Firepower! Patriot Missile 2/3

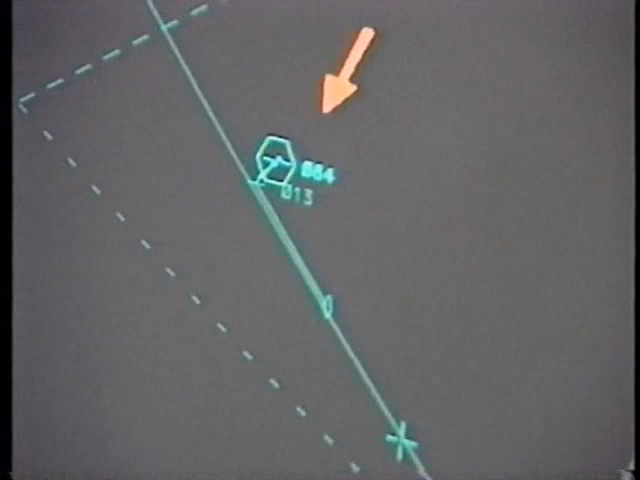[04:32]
The Patriot missile is identified by a small football.
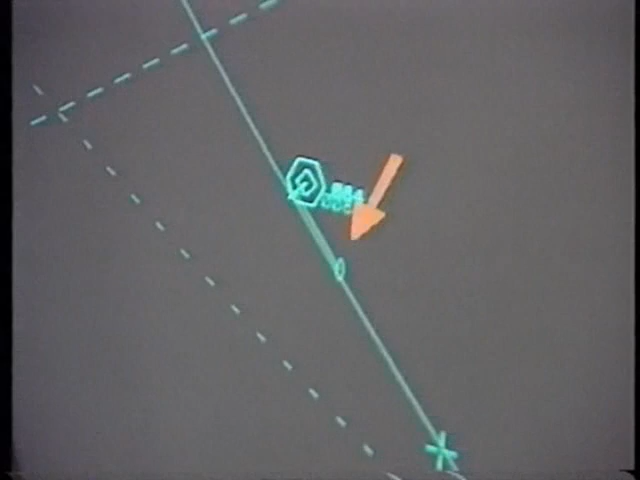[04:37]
When the aircraft is hit, a flashing tic-tac-toe symbol appears.
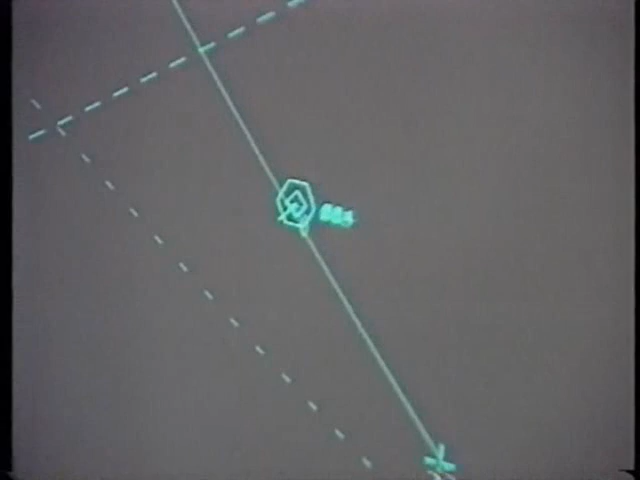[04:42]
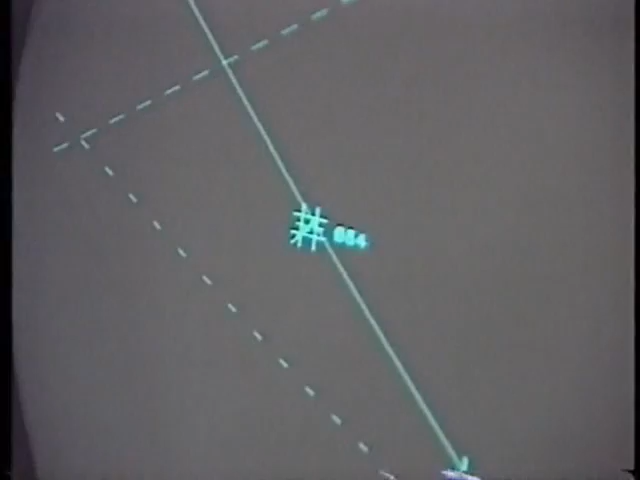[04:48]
The nice thing that Patriot offers us is it's not only a very powerful weapon system, but we can train any time we want because it is a computer.